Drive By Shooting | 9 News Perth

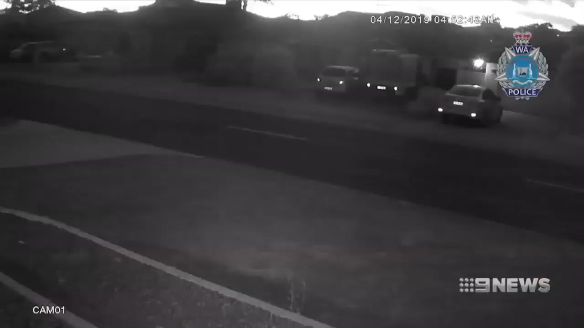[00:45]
CCTV shows a Kawasaki bike with a large rear tyre leaving the scene around 4.30 this morning.